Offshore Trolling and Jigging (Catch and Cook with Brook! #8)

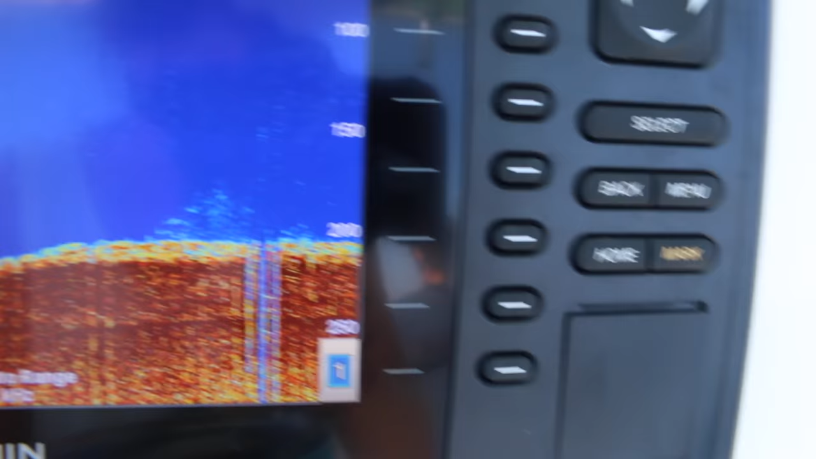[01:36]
our tactics we're now in 245 feet on a wreck